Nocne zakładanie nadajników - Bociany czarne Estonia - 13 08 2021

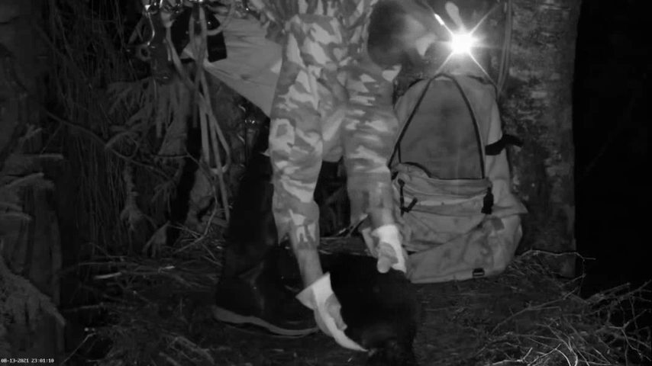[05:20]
Kolm on see, ümber kolm on kõige rahulikum olnud praegu siin.